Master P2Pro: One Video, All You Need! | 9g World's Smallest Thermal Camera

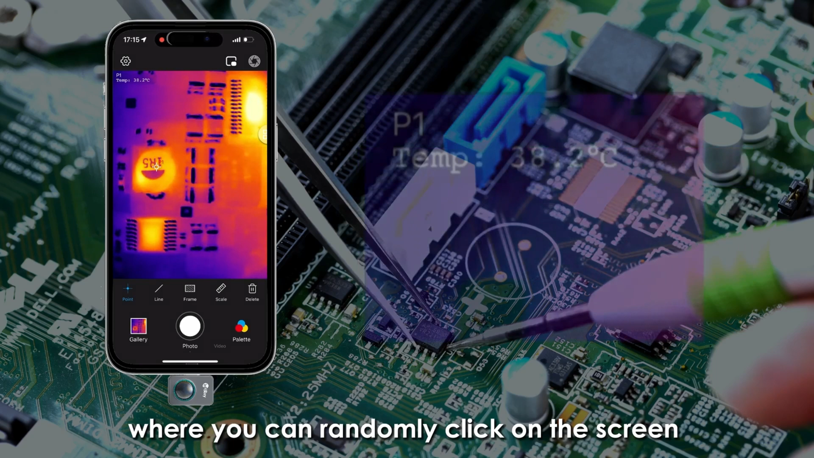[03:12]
On screen: spot 38.2°C
where you can randomly click on the screen to display the temperature values and up to three arbitrary temperature measurement points can be set. The second tool is the line temperature measurement,
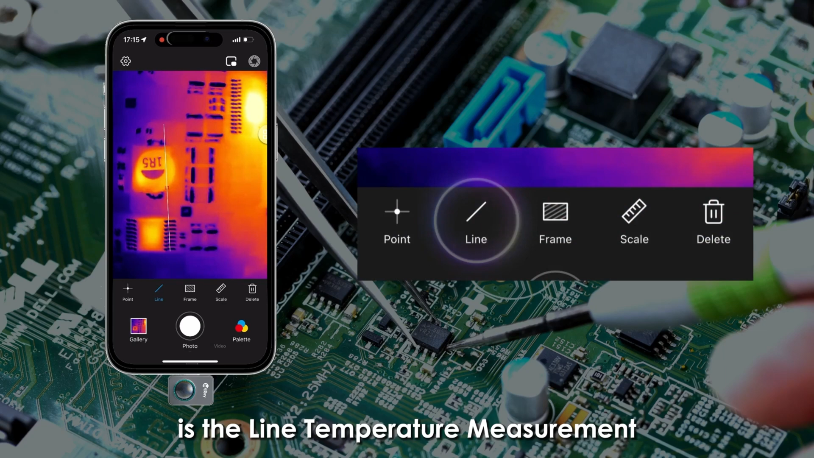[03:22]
where you can draw a line on the screen to display the three temperature values of the line, highest, lowest and average, and up to three lines can be drawn.
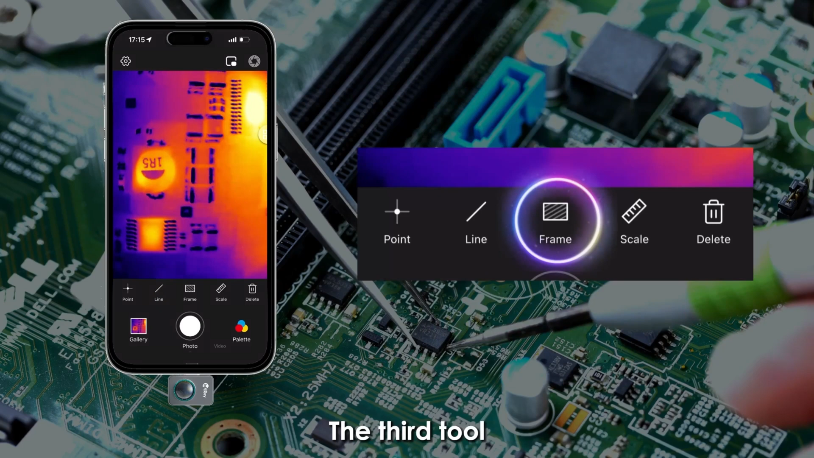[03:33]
The third tool is the area temperature measurement, where you can draw a square area to detect the highest, lowest and average temperature within the area.
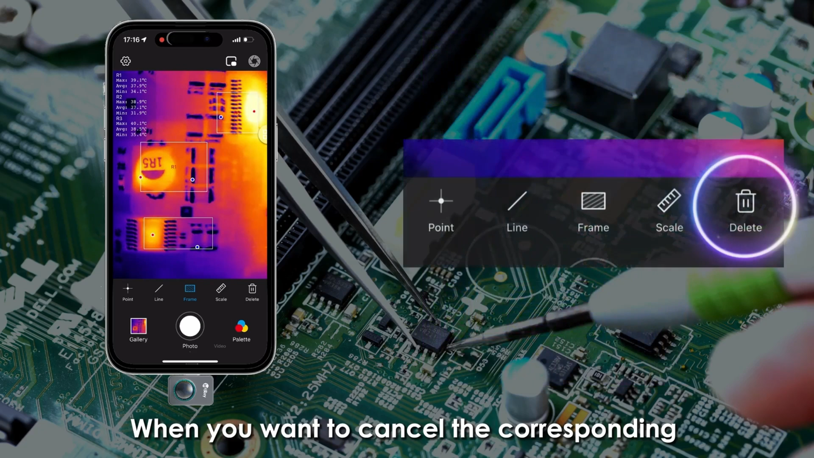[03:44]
When you want to cancel the corresponding temperature measurement function, you can click the delete button or use the clear all temperature measurement functions button. The fourth option is the DIY bar function.
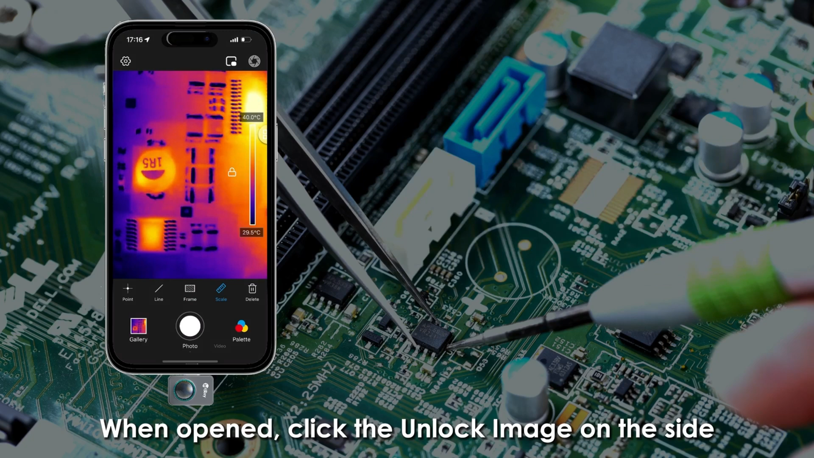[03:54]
When opened, click the unlock image on the side and you can slide your fingers and you can slide your finger to set the highest and lowest temperature range.
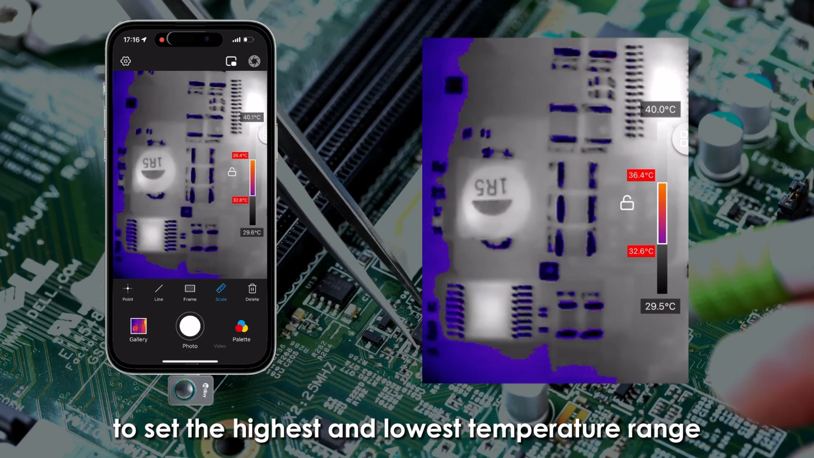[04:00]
On screen: scale top 40.0°C
And the object being measured will display grey-black
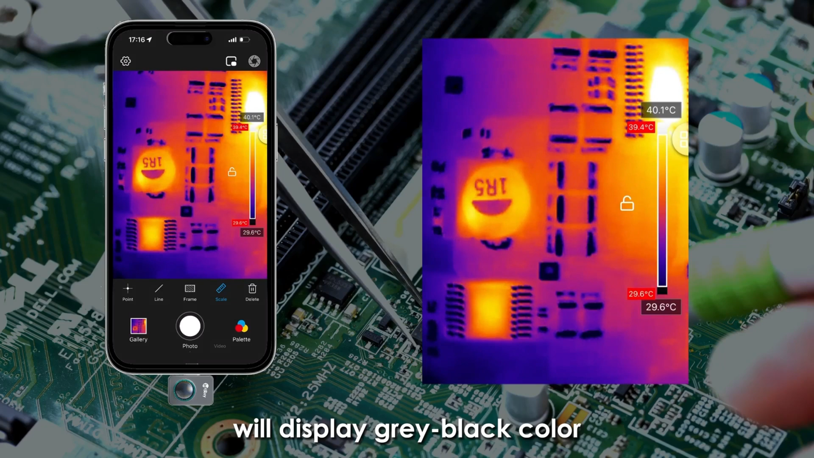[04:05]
On screen: scale top 40.1°C, scale bottom 29.6°C
color if the temperature is not within this range. This is the simple and practical feature.
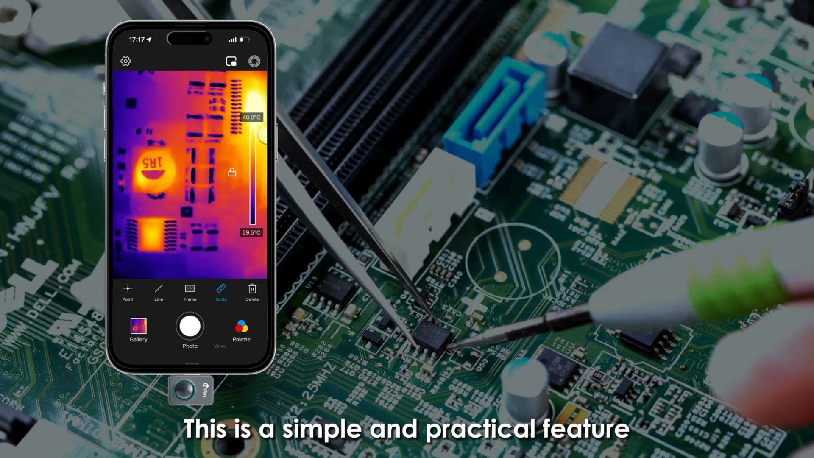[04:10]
The second option is the advanced image setting, which allows you to make your image clearer.
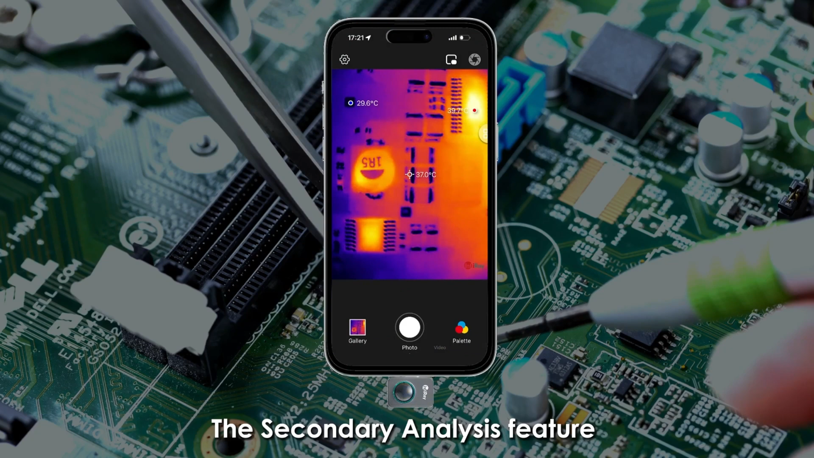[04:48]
On screen: spot 37.0°C
The secondary analysis feature is operated in the album.
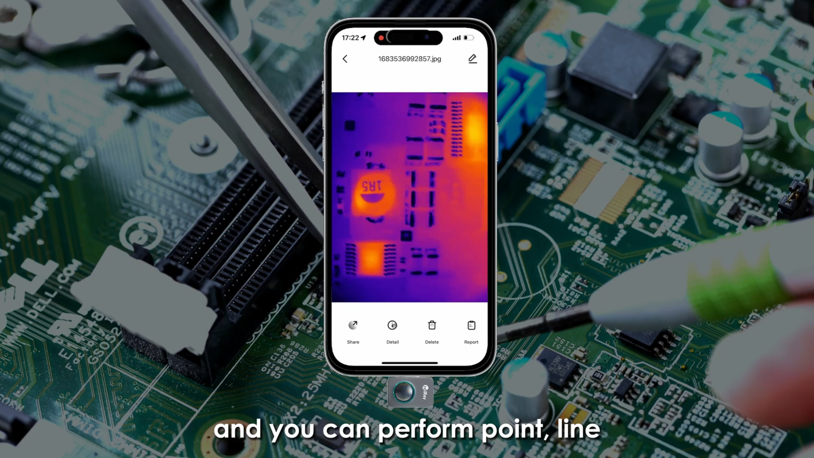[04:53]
Open an infrared image in the album and you can perform point, line, and area temperature measurements on the image.